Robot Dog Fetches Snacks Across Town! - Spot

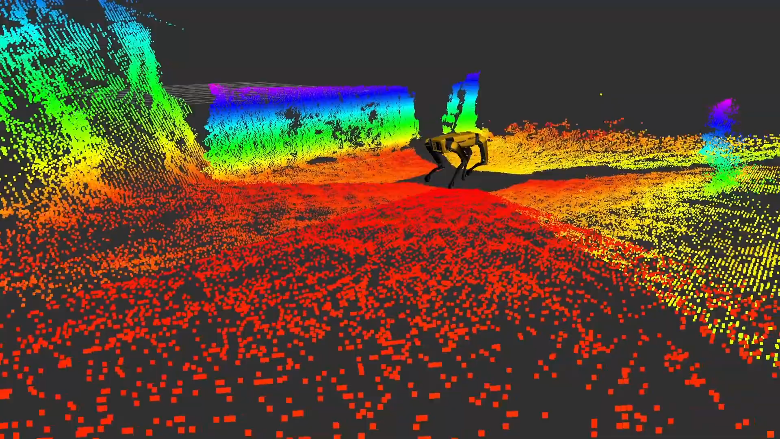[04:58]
of data from the depth cameras that's a lot of data for the robot to process so
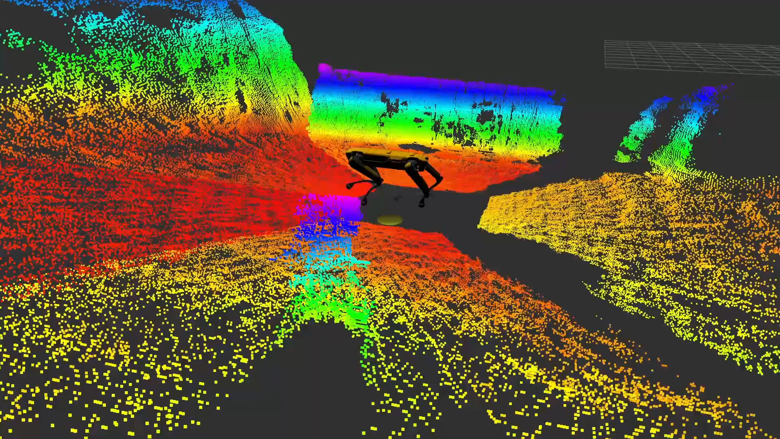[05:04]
what it does is it looks at all of the obstacles that are around the robot and collapses them
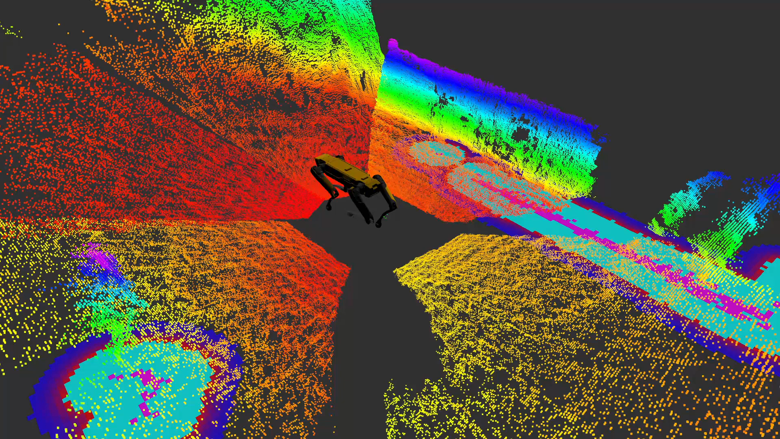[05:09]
into what's called a cost map now this is a 2d map that shows areas that the robot can go can't go and should maybe try to avoid if it doesn't